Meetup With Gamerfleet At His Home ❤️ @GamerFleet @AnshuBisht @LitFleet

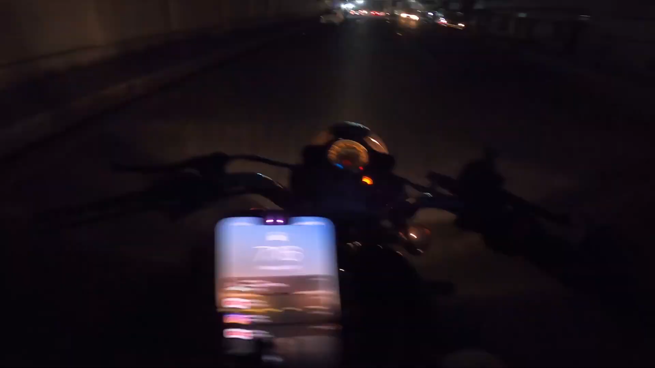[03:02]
सर रात के 7:16 हो चुके हैं और अभी तक यार हम लोग होटल में नहीं पहुंच चुके हैं, अभी हम लोग काट उदाम में, और यहाँ ऐसी आधी चल रही है यार, आंखों में भयंकर धूल करकट जाने में लगे भयंकर।
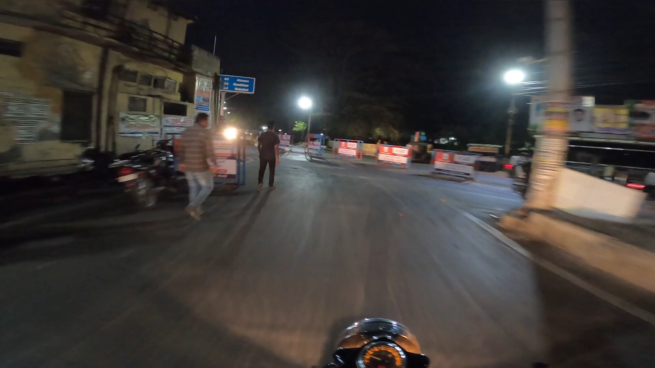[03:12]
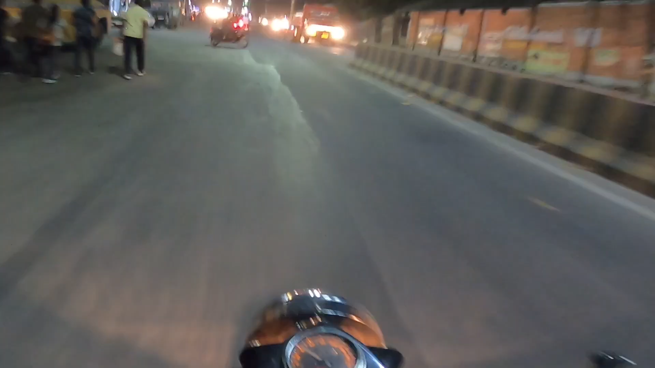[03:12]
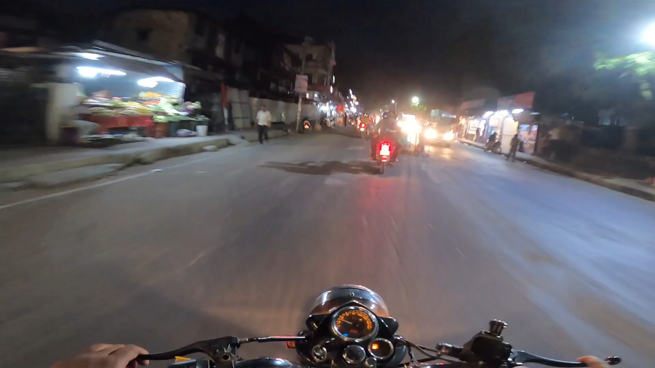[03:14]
अरे भाई बिन देखे काट रहा, लोग भी ना आजकल गाड़ी आंख बंद करके चलाते हैं भाई, आंखों में कूड़ा करकट ऐसा हो गया ना यार, मन तो कर रहा है भयंकर पूरा नोच दूँ आंखों को, अभी जाते सबसे पहले मुंह धोऊंगा यार।
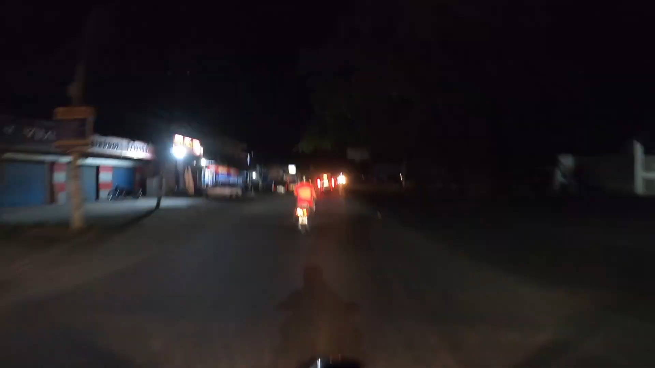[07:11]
नहीं चलानी कौन चला रहा तेज पागल हो गया भाई तेज में चलाना बता रहा हूँ बाहर खाओगे तेज में चलाना
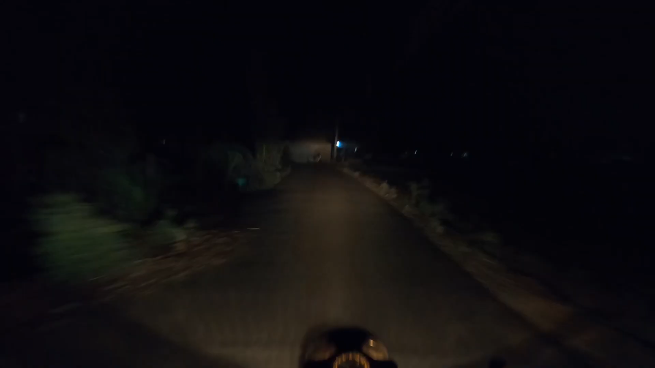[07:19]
तेज चलाना गलत बात होती है चलो भाई अपनी प्यारी सी स्वीट कॉलोनी में हम लोग पहुँच चुके हैं